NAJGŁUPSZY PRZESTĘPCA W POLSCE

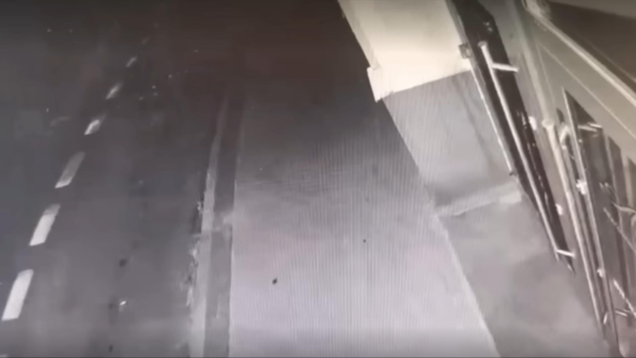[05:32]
Policjanci opublikowali nagranie z kamer monitoringu, na którym widać chwilę poprzedzające atak oraz samą napaść i apelują o pomoc w identyfikacji sprawców. Na opublikowanym materiale widać mężczyznę pukającego do drzwi kafejki. Gdy drzwi się otwierają, pojawia się drugi, zamaskowany mężczyzna uzbrojony w kij bejsbolowy,
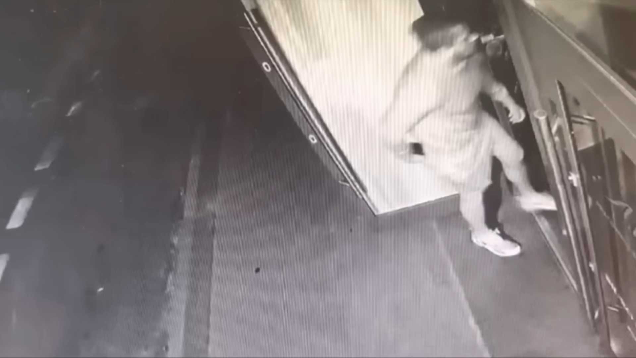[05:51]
który natychmiast wbiega do wnętrza. Pierwszy z mężczyzn w tym czasie spokojnie przygląda się sytuacji, po czym sam zakłada kominiarkę. Zaatakowana w napaści kobieta została ciężko ranna. Napastnicy złamali jej nogi. Oprócz tego sprawcy zrabowali tysiąc złotych z kasy kafejki i uciekli z miejsca zbrodni.